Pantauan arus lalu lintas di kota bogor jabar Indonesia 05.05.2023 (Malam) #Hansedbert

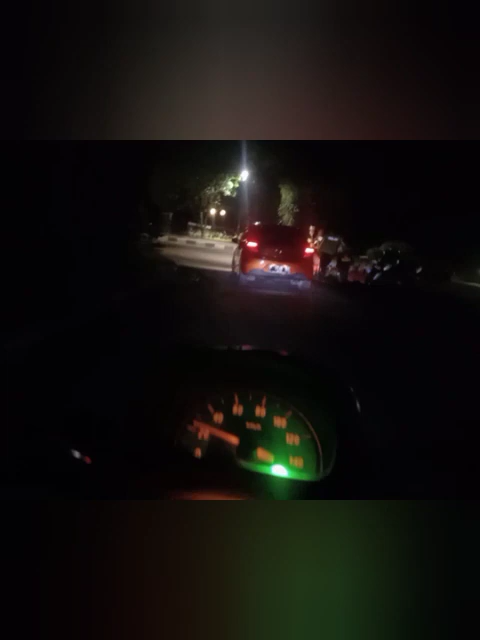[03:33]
pelan-pelan ya saudara ya. Nah, kali ini saya akan ajak Anda untuk menyampaikan informasi arus lalu lintas di jalan Sijarum.
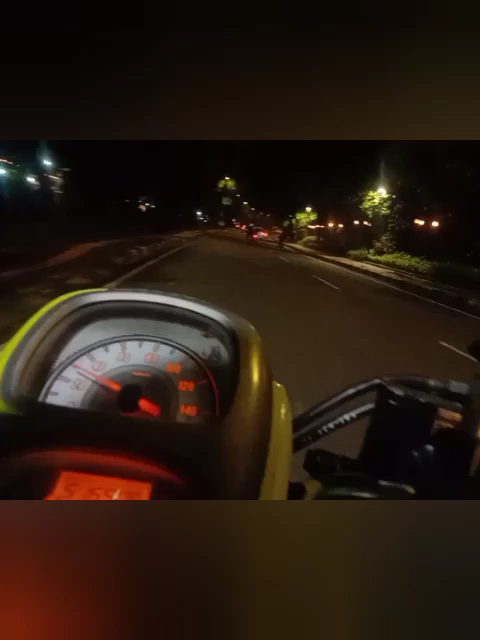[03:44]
Maaf, saya lagi.
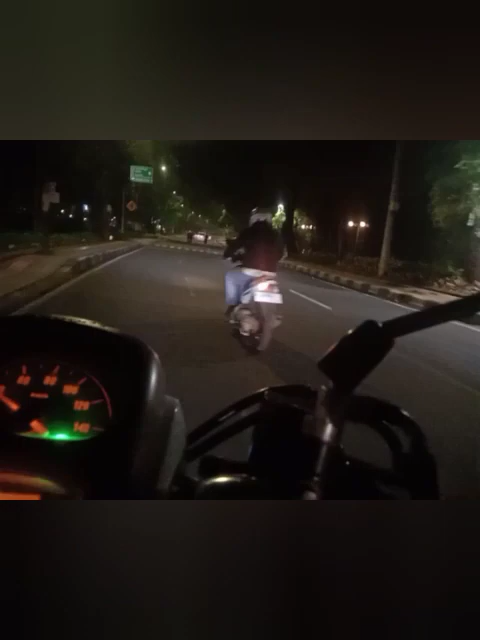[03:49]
Dan kali ini saya akan ajak Anda untuk menyampaikan informasi arus lalu lintas di si jalan Harupat untuk Jawa Barat Indonesia dari arah Jogja mengarah ke Jajaran, Mojok Warawi, Cilawi, Sukasari, Batok, Mega Mentu,
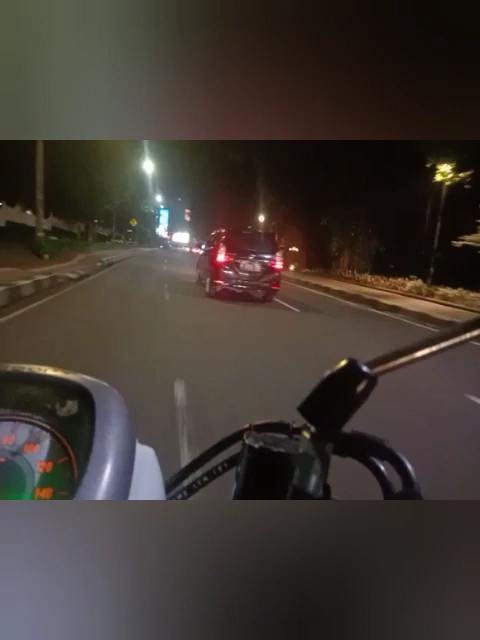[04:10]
ya, apalagi ini hari sudah mulai larut malam ya, besok sudah mau weekend kedua lagi nih,
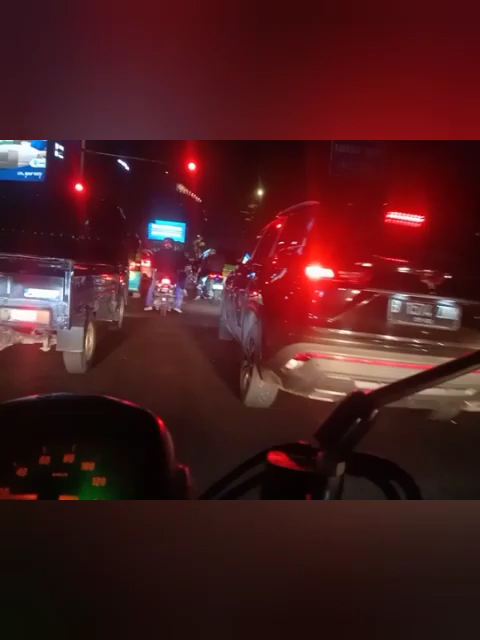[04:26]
sudah Ramadan dan juga Idul Fitri 1444 Hijriah 2023 Masehi.
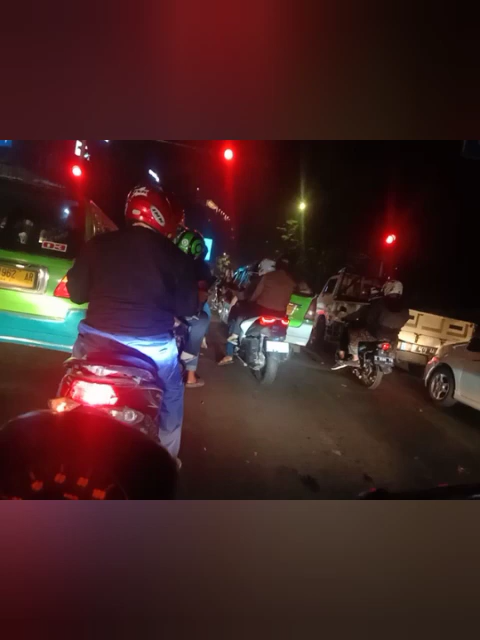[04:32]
Nah, kali ini di sini masih lampu merah ya saudara ya. Oke, baik, di sini sudah mulai hijau ya saudara. Oke, sudah dikasih ababan ya maaf petugas keamanan lalu lintas ya, khususnya Polresta Bogor Kota ya saudara ya. Oke, kita lihat di sini
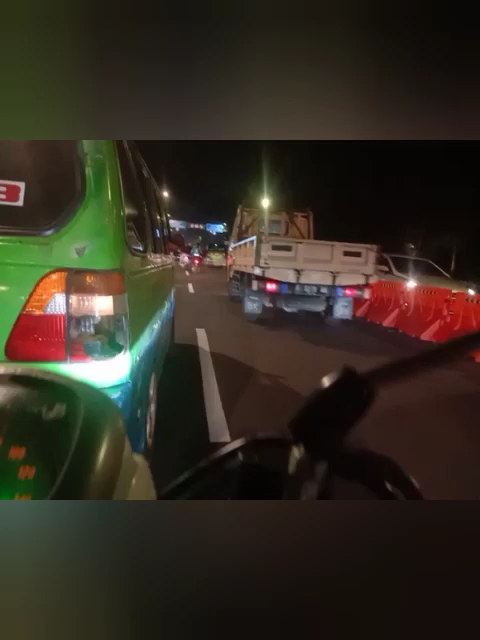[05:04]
sedang berlangsung uji coba rekayasa lalu lintas ya saudara ya, dari sisi kiri maupun juga sisi kanan sedang berlangsung terjadi
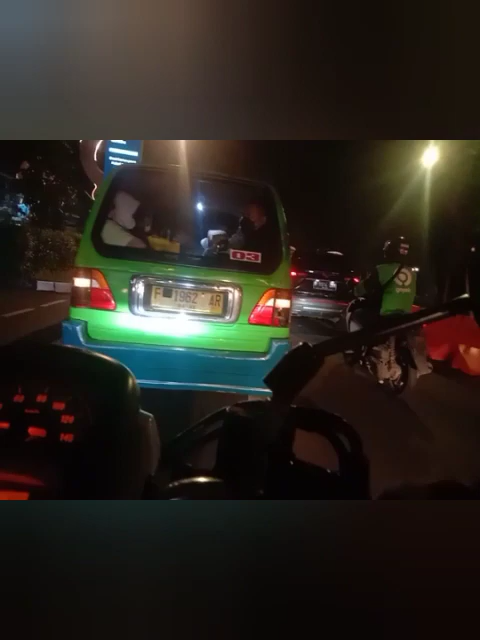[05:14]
rekayasa lalu lintas, tapi sedang masih dalam tahap uji coba ya, dari tanggal 2 sampai dengan 9 Mei 2023 mendatang ya.
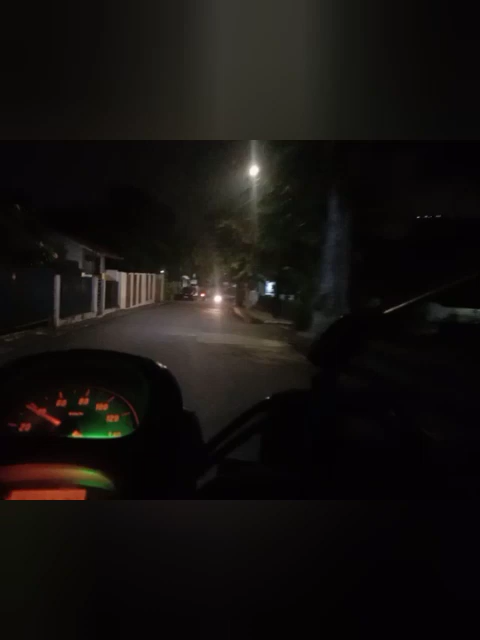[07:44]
Oke, kita ikuti mereka ya saudara ya.
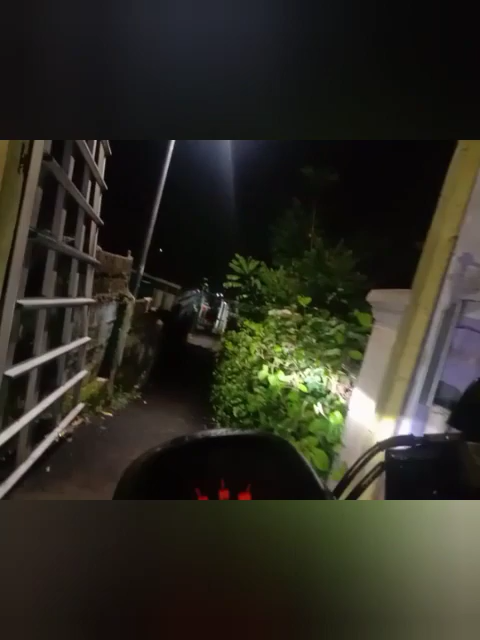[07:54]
Mereka mau kemana?
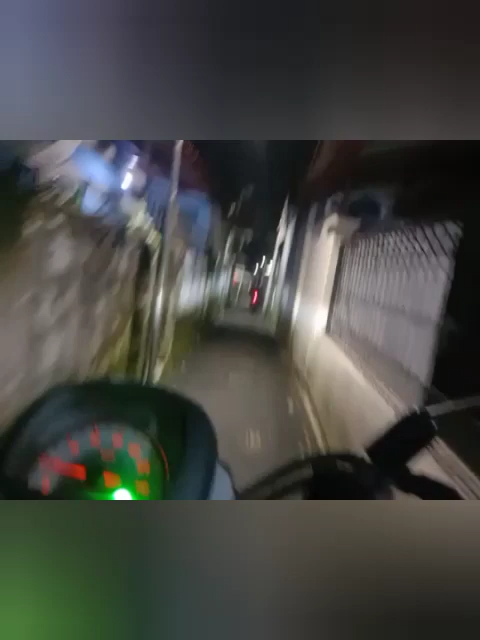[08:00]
Nah, kita ikuti motor warga sekitar ya saudara ya.
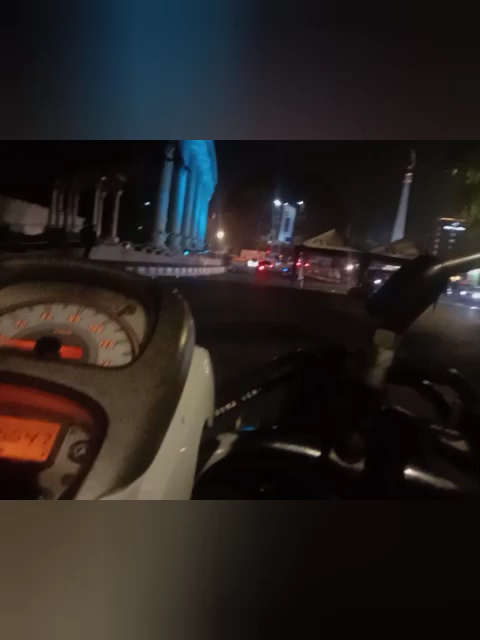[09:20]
via jalan Otista sudah mulai tampak sepi ya, alhamdulillah, karena berjalan di
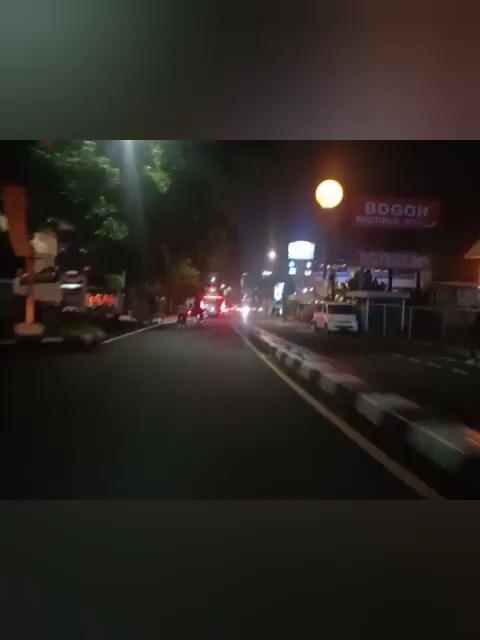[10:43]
Ya, sekarang saat ini saya masih di Jalan Pajajaran Bogor Jawa Barat dan Assalamualaikum warahmatullahi wabarakatuh. Nah, ini arus lalu lintas yang mau ke arah Taman Kencana Sepur ke kanan Bogor Baru Cimapar,
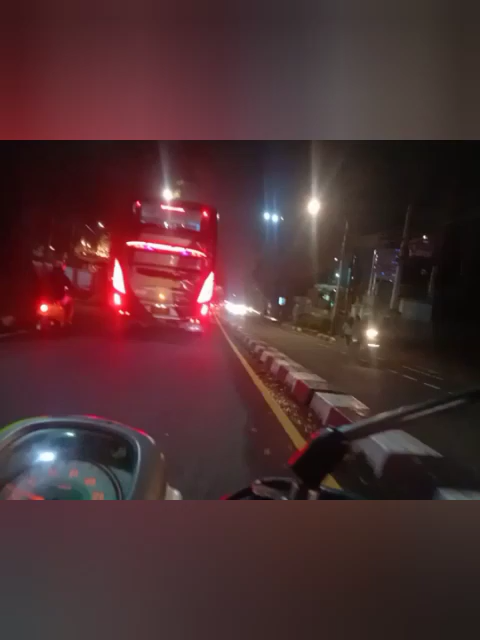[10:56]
lurusnya ke arah RS Cibinong Depok Jakarta maupun arus sebaliknya terkonfirmasi lancar ya di malam hari ini ya saudara ya. Nah, sementara dari sisi kiri ya saudara, dan sementara di sisi kanan dari arahnya tanda Bogor atau di Rasul Selatan dan Bogor Cibinong terus ke arah Puncak Jantung Sukabumi maupun ke arah sebaliknya juga tempat masih lancar ya lalu lintasnya saudara ya.